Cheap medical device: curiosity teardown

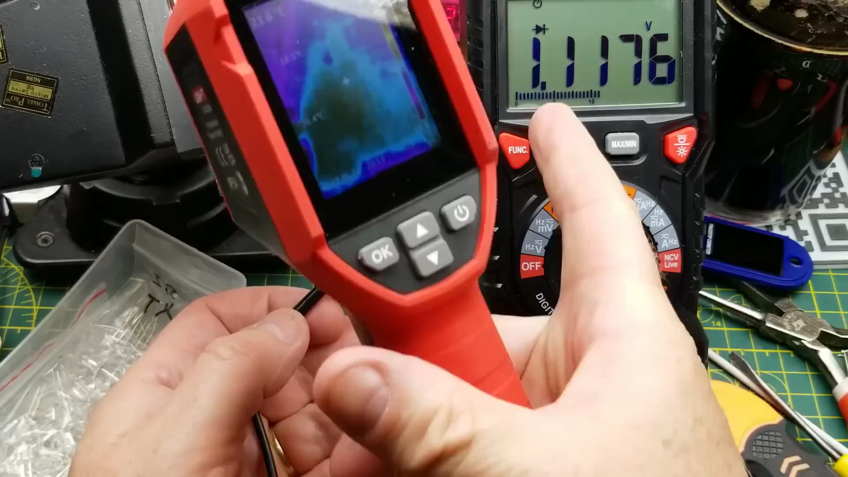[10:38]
see that the ir led is turned on let's put that down on the bench and where are we here so there it is right in the middle does it change i realize it's not the same
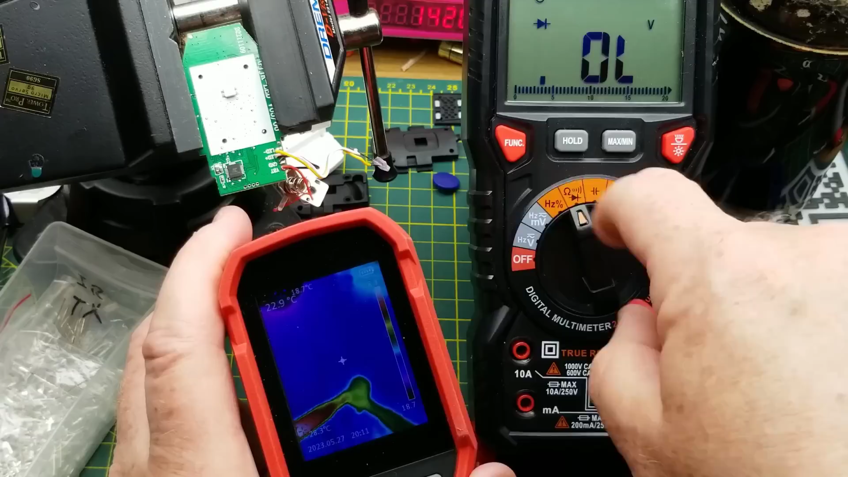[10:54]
wavelength of infrared well that disconnected it doesn't look like it changed any okay so that doesn't tell me anything which means i also won't be able to use that to read this guy here